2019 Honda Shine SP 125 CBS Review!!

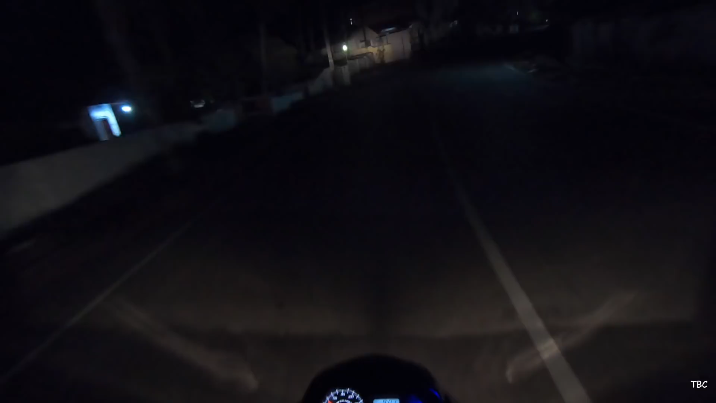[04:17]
I would say it's below average and in extreme dark conditions this headlight doesn't perform well.